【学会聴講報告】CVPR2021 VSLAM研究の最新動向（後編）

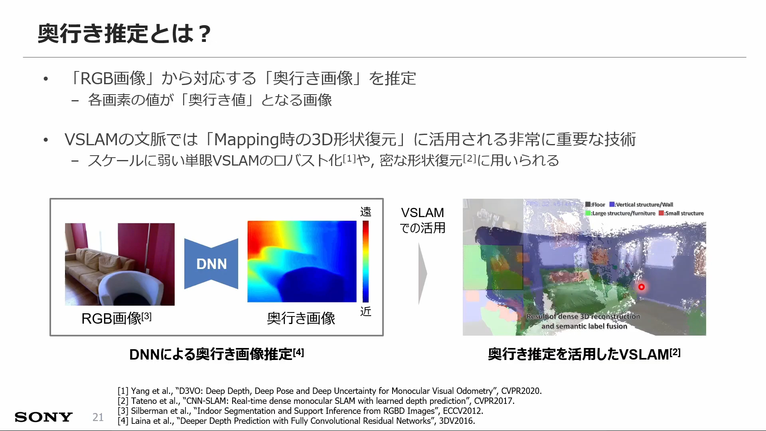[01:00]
AMというような研究になっているんですけれども それというのは これを活用した代表的な研究になっていますこれを使うことで スケールに弱い 単眼部SLAMのロバスト化だったりミスな形状復元に活用することができます